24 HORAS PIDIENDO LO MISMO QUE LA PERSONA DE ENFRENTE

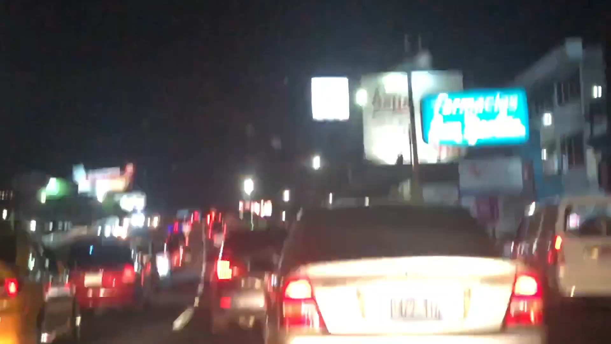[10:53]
Miren el tráfico en la capital. Un viernes 14. Por el lugar donde vamos, esperemos señores que nos vayan a basculear.